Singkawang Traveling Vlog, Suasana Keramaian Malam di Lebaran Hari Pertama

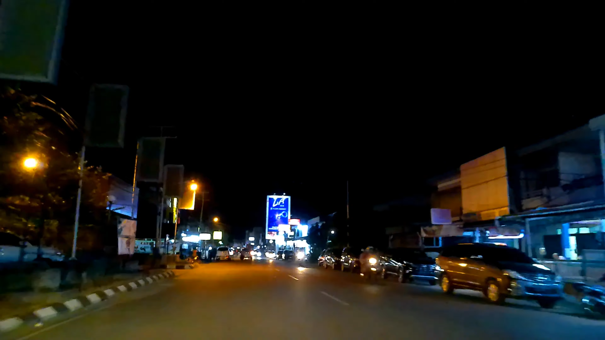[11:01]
karena ini merupakan kopi yang lahir dan besarnya itu di Kalimantan Barat, yaitu di Pontianak ya. Nah, sekarang kita hampir sampai di persimpangan tempat lampu merah Jalan Yosudarso dan Jalan Ali Anyang. Oke teman-teman, simak terus video-video Reja.
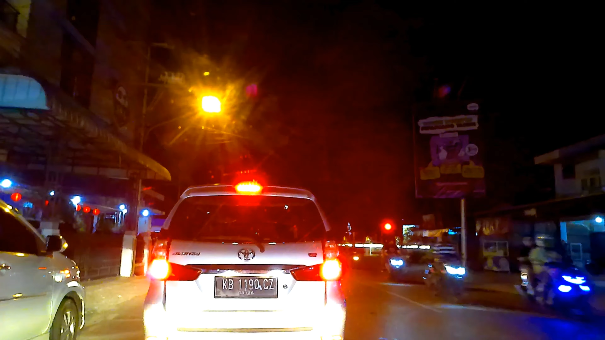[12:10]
Jadi biar teman-teman tahu, bisa tahu tentang Singkawang, kota Amoy ya, kota tertoleransi dan kota wisatanya di Kalimantan Barat. Nah, ini merupakan daerah perempatan lampu merah Jalan Yosudarso dan Jalan Ali Anyang, atau tepatnya di sekitaran Rumah Adat Melayu Balai Serumpun Kota Singkawang.
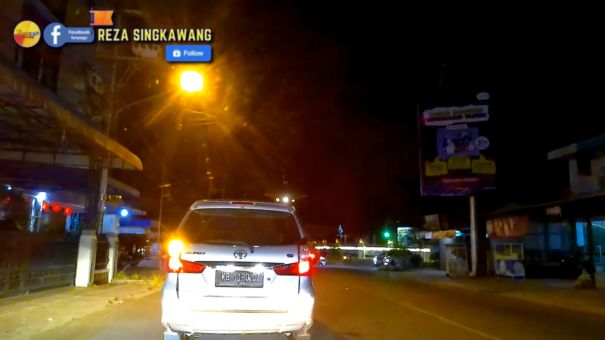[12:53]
Kita akan belok ke kiri, kita akan melewati beberapa pusat perkantoran juga yang ada di daerahnya ini, dan kita bisa menikmati suasana malam di Kota Singkawang di hari raya Lebaran Idul Adha pertama ya.